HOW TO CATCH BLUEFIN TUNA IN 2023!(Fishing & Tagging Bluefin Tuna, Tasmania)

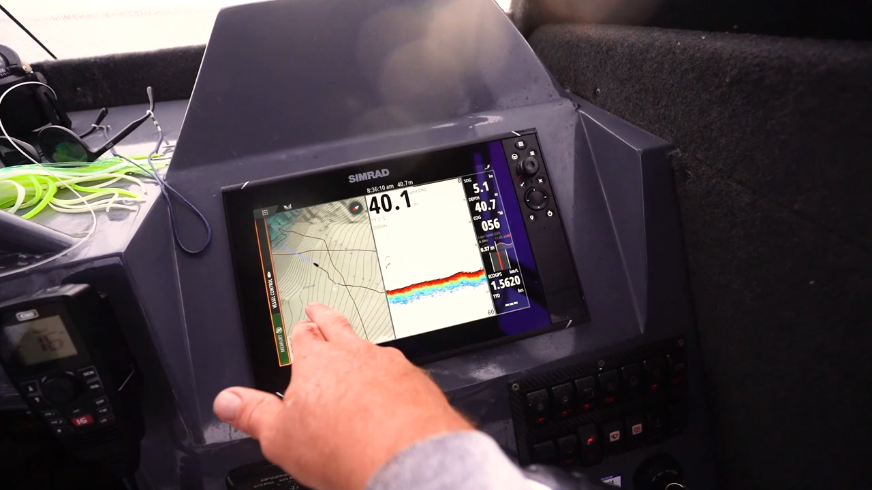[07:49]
Good practice is if you're tagging, just take a photo of the sounder straight up so you've got the coordinates for later on where you hooked it.
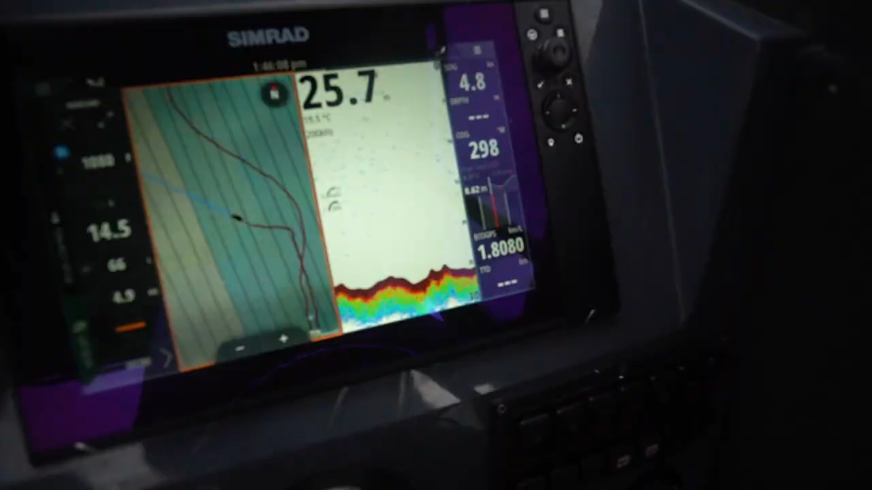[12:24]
Still some interesting stuff happening on the sounder.